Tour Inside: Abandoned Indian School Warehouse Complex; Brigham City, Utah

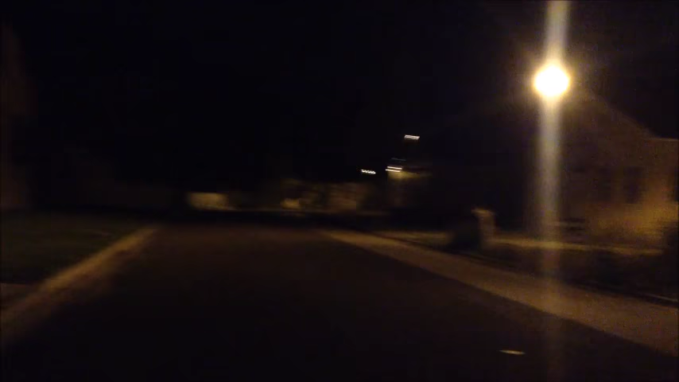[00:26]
all right so this row of buildings on this block was said to be Indian schools or something